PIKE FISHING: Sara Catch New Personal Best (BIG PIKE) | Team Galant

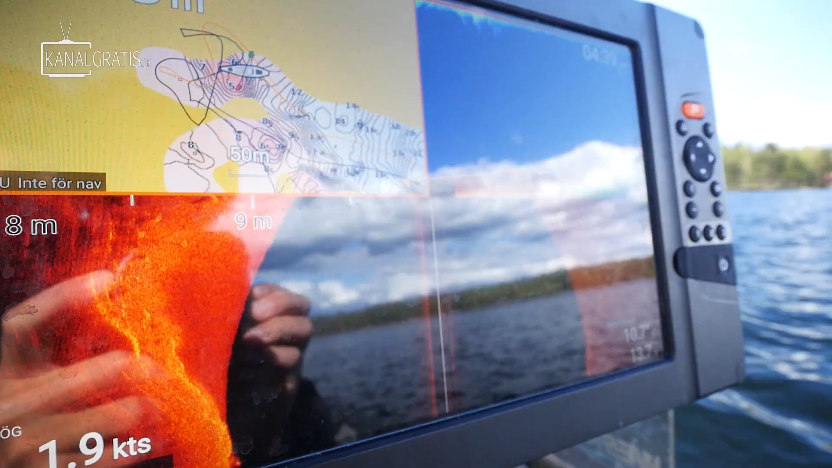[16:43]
Nu börjar vi komma upp på grundtoppen som ni ser där. Och här börjar det komma klipper på sidorna.
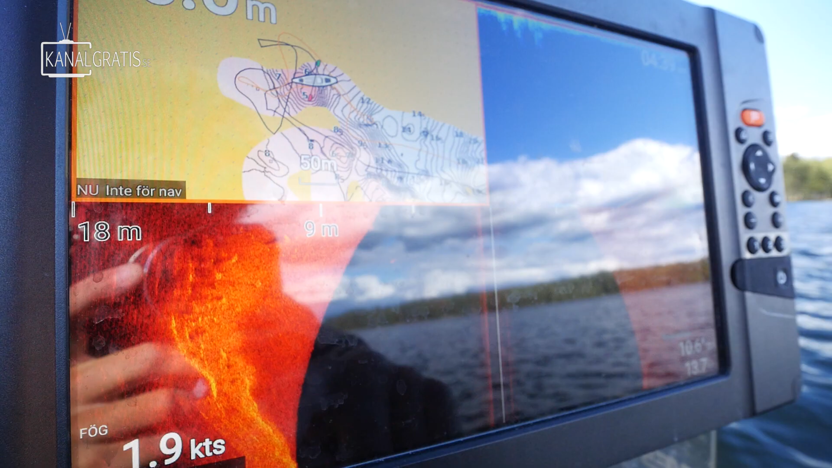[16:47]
On screen: speed 1.9 kn
Då vet man att man är på rätt område här.